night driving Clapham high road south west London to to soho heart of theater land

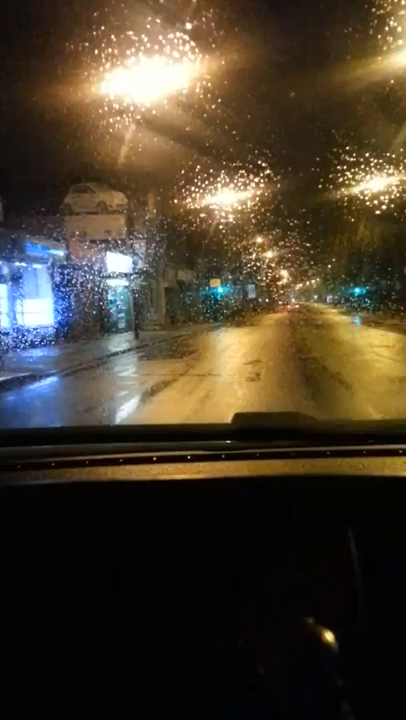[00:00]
hi everyone hello everyone this journey is taking place from Clapham Road southwest London to heart of London Soho as I'm driving along I will describe the
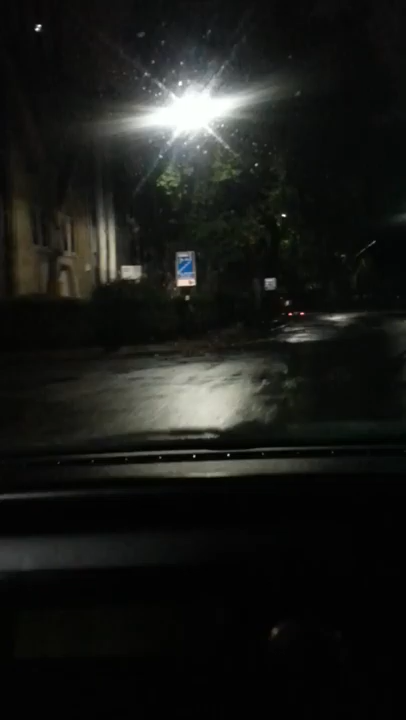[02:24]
and as if like a painting now you don't get to see that normally and the street glare the lighting and everything it just puts in a different perspective as you can see the clear of the traffic lights when it hits the the surface of the road is it's pretty much in a very very exciting it looks very cool
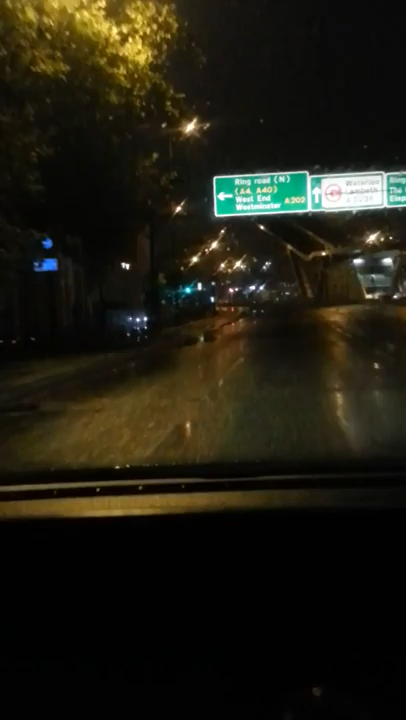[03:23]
on Wandsworth Road now on my right hand side is the Vauxhall Bus Bus Garage and head of me is on my right hand side is the MI6 building and I've just got on
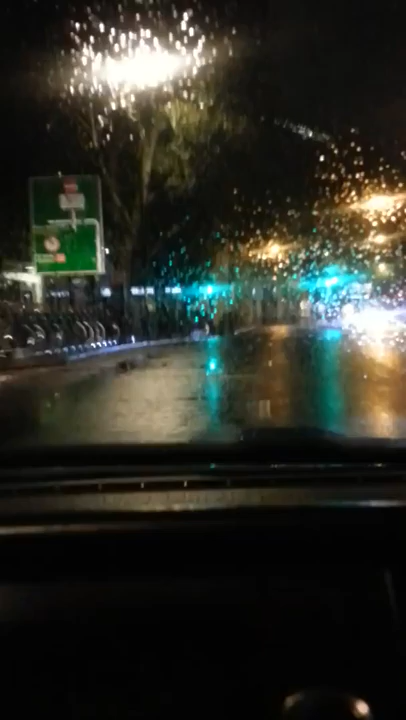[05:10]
lovely look how pretty it looks when the rain the tiny tiny particle of the rain hits the windscreen how brilliant how pretty it looks there we are we are
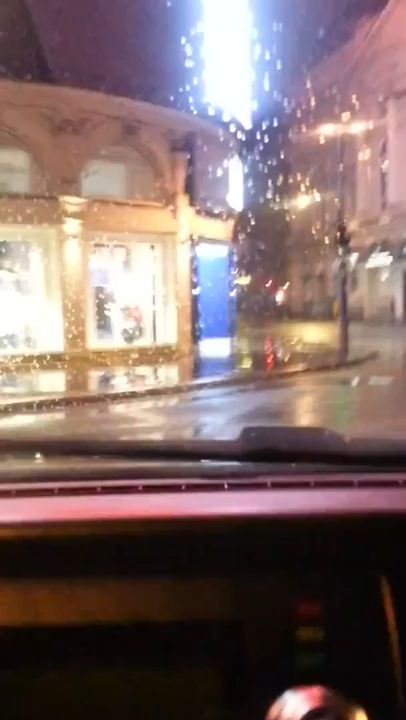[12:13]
now I'm gonna have to turn here Great Windmill Street here we go Great Windmill Street
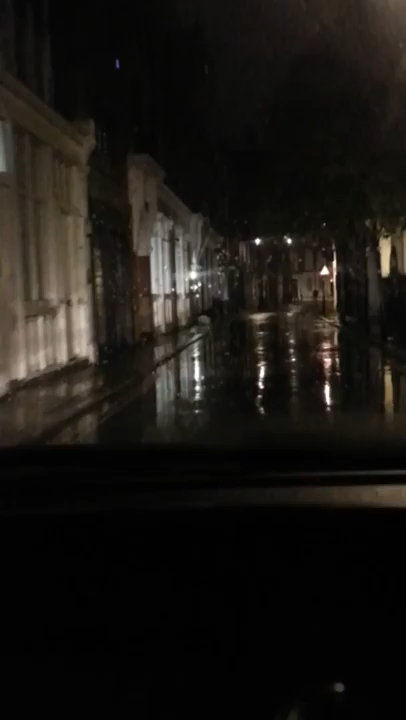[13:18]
Okay, the streets are so narrow in this part of the world, you know, this is so narrow and you have to be very careful when you drive around this area, you never know where you're going to bank into. It could be bank into anybody really. Right everyone, okay, so I'm here in my destination.